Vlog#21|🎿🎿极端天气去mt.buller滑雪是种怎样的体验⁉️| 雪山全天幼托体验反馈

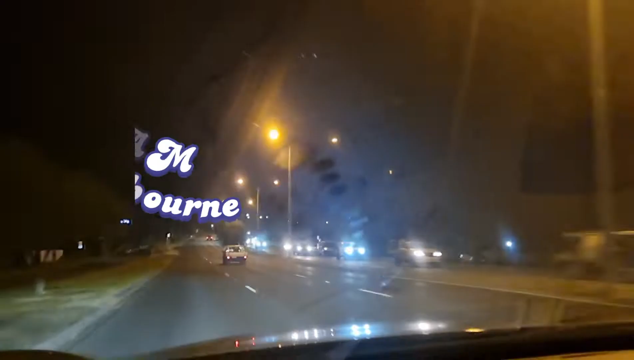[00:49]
现在可以给大家看一下外面啊，还是黑的， 现在路上车还挺多的。